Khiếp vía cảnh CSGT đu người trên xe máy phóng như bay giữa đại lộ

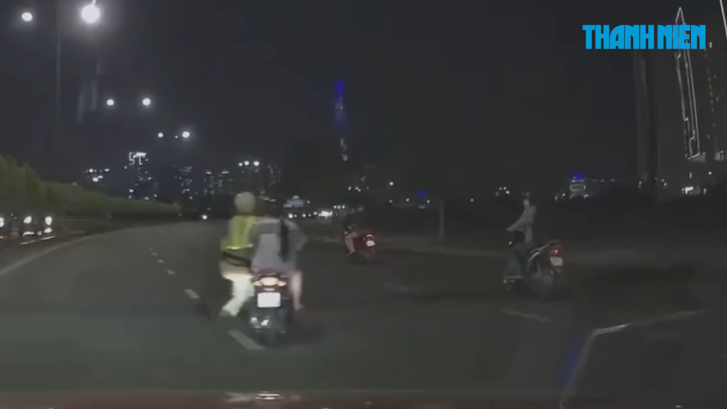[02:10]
Cảnh sát Giao thông với theo thì bị người lái xe tăng ga nên xảy ra tình huống như vậy.